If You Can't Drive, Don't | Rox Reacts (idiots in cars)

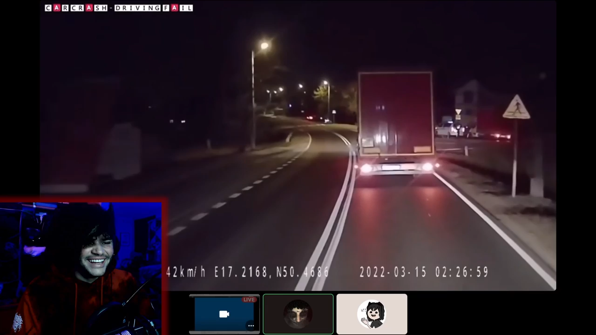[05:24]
that weird sound that he made, though. Stop! Not only did you make a horrible turn, but you also went to the other side of the road when...